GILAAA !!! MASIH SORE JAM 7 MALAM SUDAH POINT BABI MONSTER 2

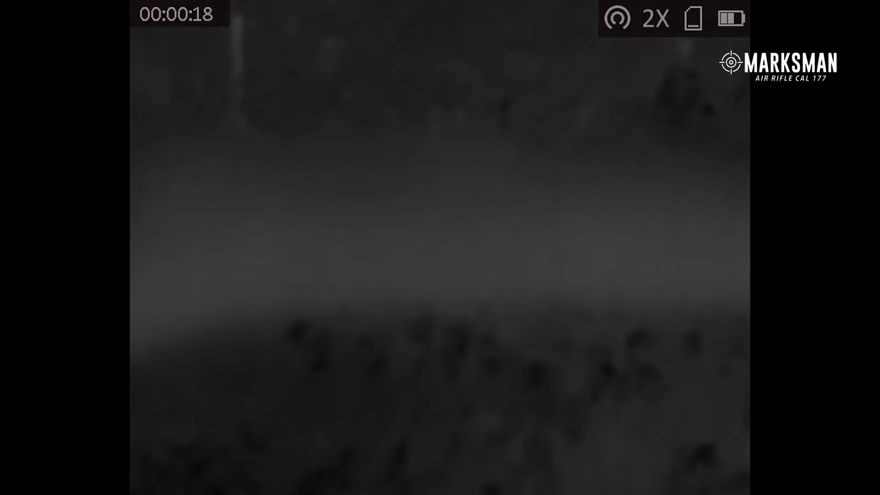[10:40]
Hama babi hutan pun kembali datang dan terlihat sedang memakan sesuatu.